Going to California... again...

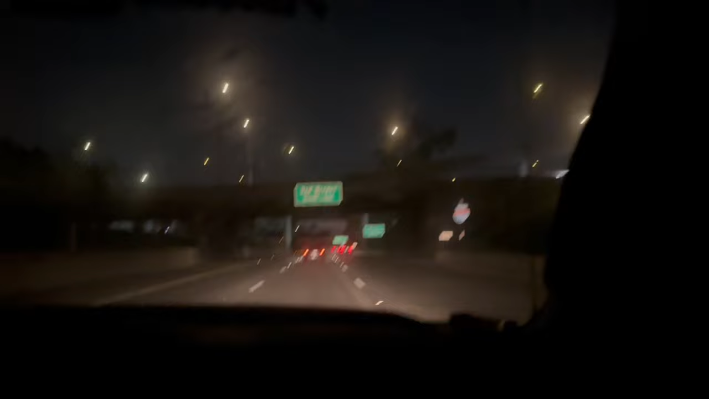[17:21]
One of those spacesuit pipes are just... Oh, that's good. Dude, I tell you what, this is too fast for me. Sorry, you're going too slow for me. I want to pass you. Oh, no, look at the slowpoke going 75. We gotta get over.